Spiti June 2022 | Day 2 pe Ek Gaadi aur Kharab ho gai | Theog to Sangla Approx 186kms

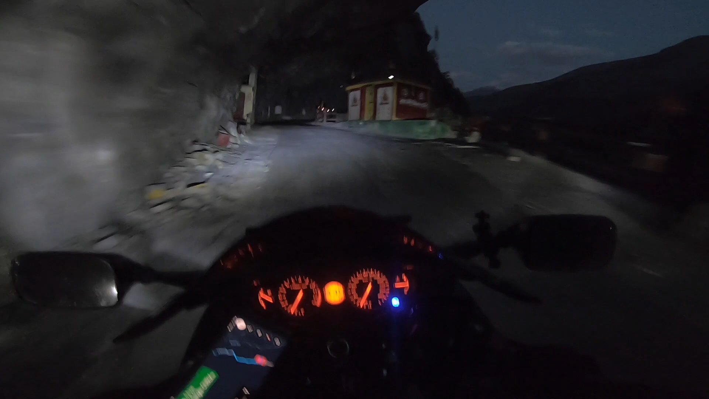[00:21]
जय माँ शेरावाली, जय माता दी, क्या मस्त जगह पे मंदिर है। यहाँ पे वैसे भगवान की याद आ रही होती है। दिस इज नॉट अ प्लेस फॉर द पीपल विद लेसर हार्ट।
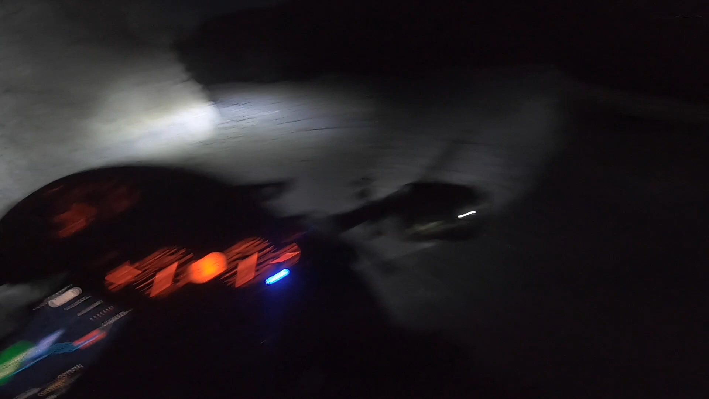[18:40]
ऐसा रास्ता हो और इतनी ख़राब सड़क हो, पिछले एक दो किलोमीटर से ना
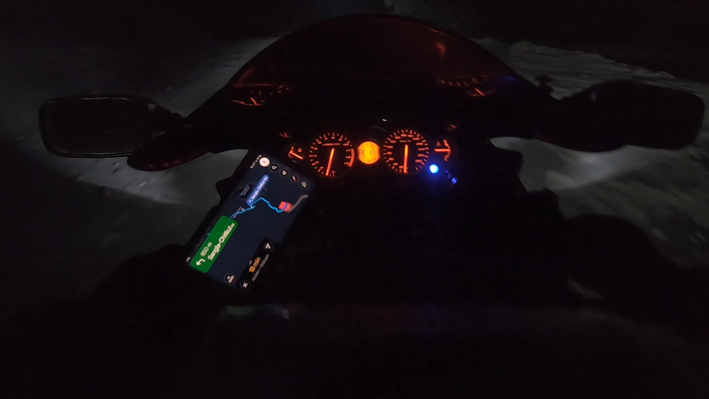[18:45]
बिल्कुल इसी तरह की सड़क है, मतलब सड़क है ही नहीं, बहुत आराम से चलाना पड़ रहा है इस पर। अरे भाई साहब मुझे लगता है ये सड़क ना पूरी एंड तक ऐसी ही है।